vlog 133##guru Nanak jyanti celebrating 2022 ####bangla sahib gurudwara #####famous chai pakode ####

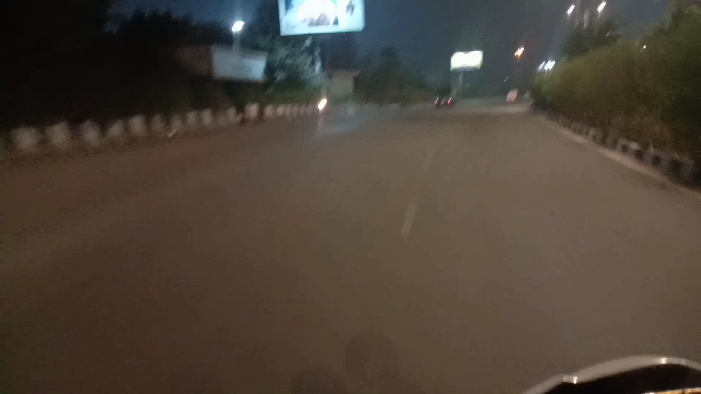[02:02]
यहां पर इस समय सारी जगा खाली और हम व्लॉगिंग करते हुए आप लोगों के लिए
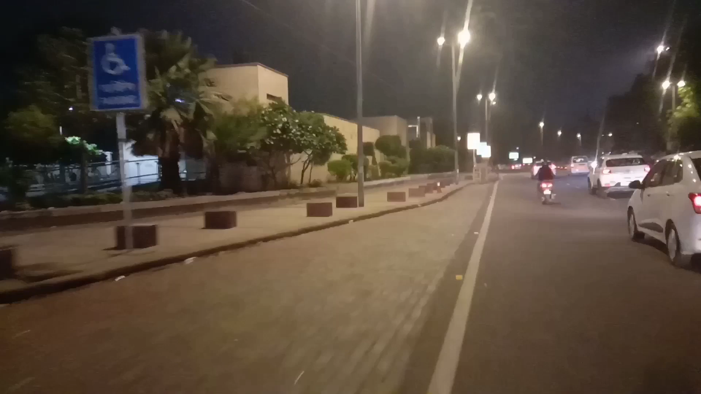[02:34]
तो कनाट प्लेस के रिए इस से यहां पर लेफ्ट होंगे तो भाई आप देखो गए इस तरफ भी पीछे की
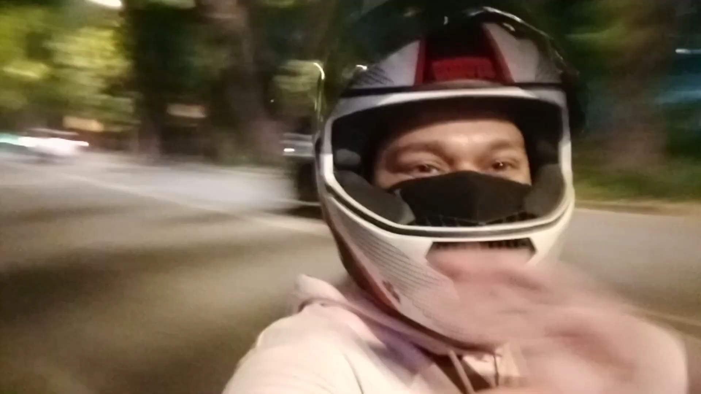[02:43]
तरफ भी देखो गए ना तो भाई कोई नहीं है तरफ आप देखो गए रोड यहां से जाती हुई
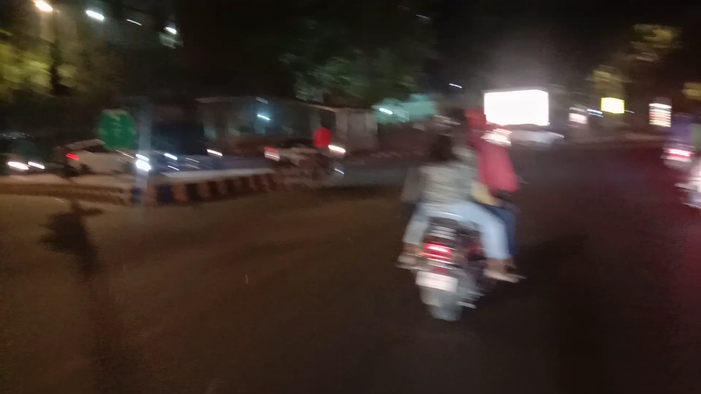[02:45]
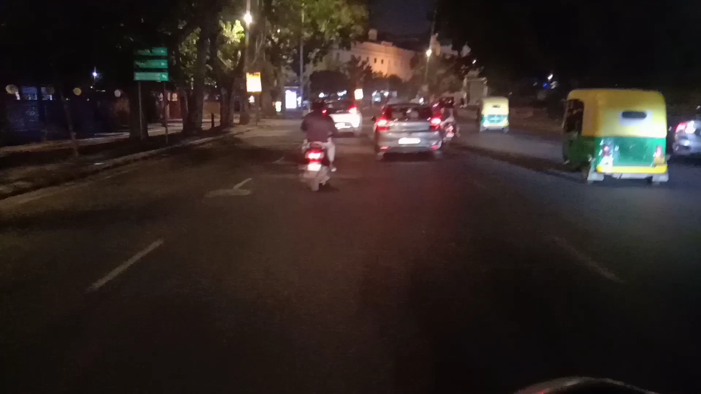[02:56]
और यहां की तरफ से अब हम आ चुके हैं और बंगला साहिब के लिए हम इस जग़ा को पार करेंगे और यहां से लेफ्ट लेके सीधा अपनी प्रेस्टिनेशन पर आ जाएंगे
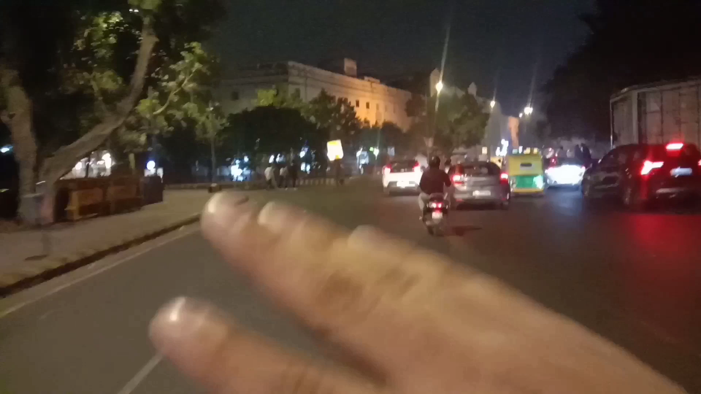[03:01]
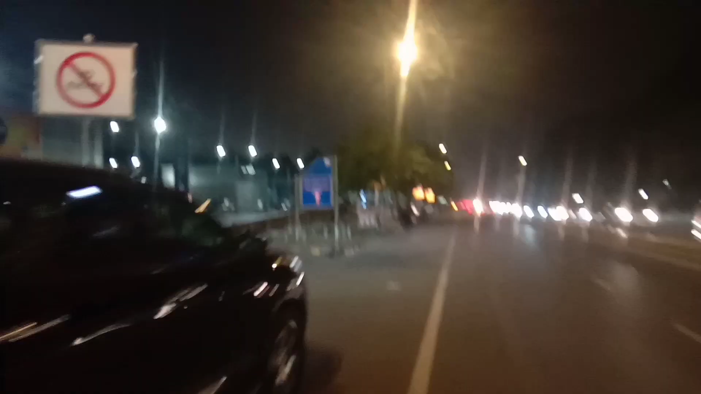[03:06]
लग बग अल्बोस्ट हम बंगला साय पहुच चुके हैं और इधर की तरफ से हम लेफ लेफ ले रहे हैं ना